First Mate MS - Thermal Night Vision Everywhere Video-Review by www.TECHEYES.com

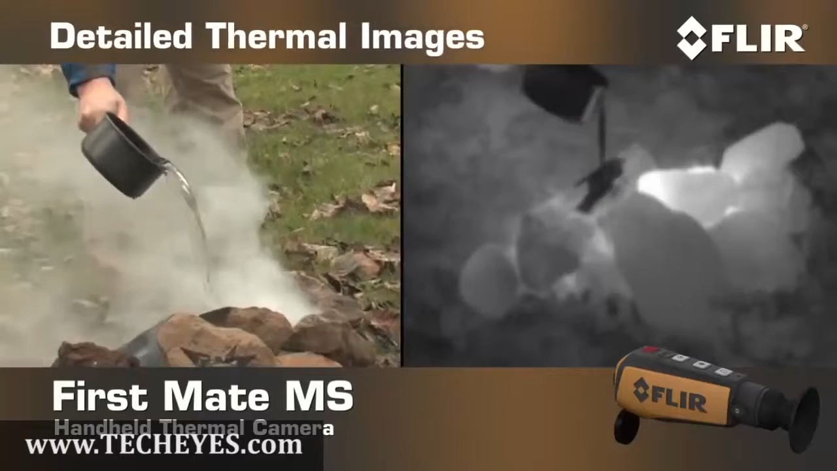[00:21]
This lightweight, go-anywhere thermal night vision camera makes pictures from heat, not light, giving you detailed thermal images of other vessels,
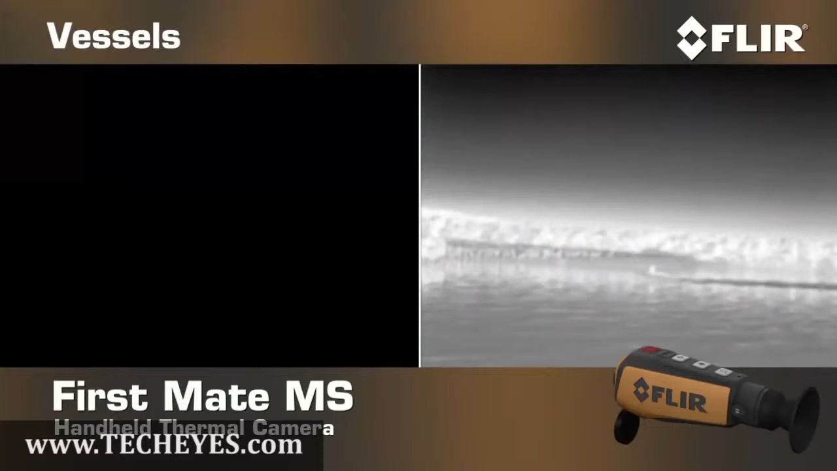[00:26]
land, rocks, and people in the water in total darkness.
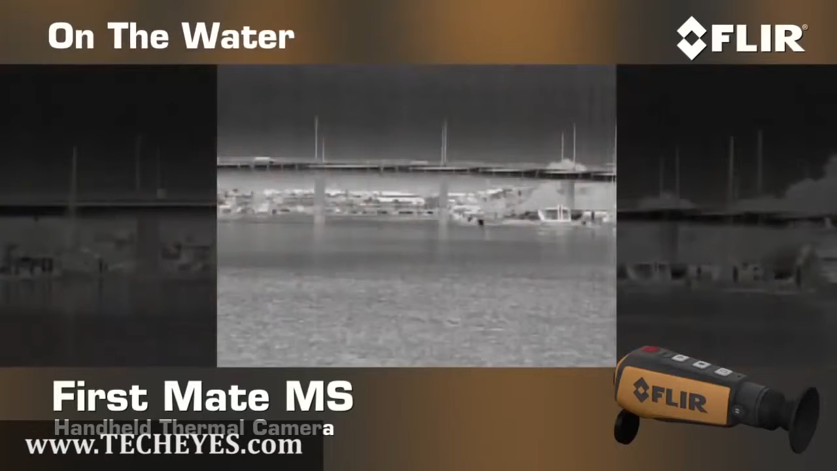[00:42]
Use it to keep tabs on the rest of your hiking party when you're out on the trail,
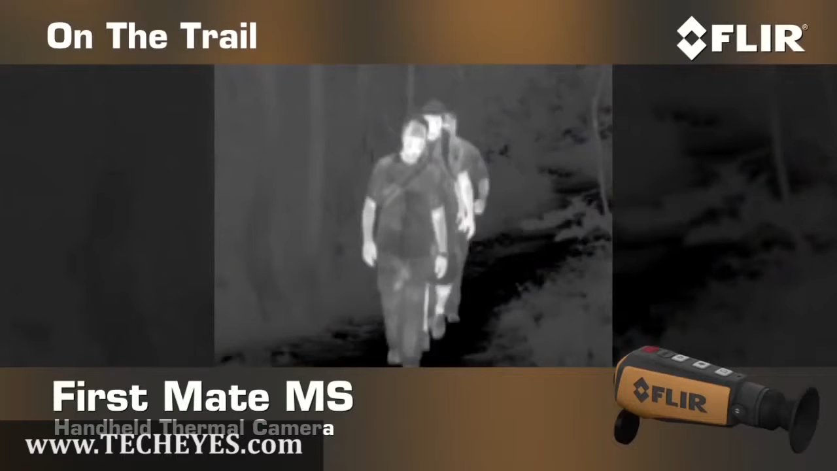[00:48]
spot hard to see wildlife, and find out what's making that noise outside your tent in the middle of the night.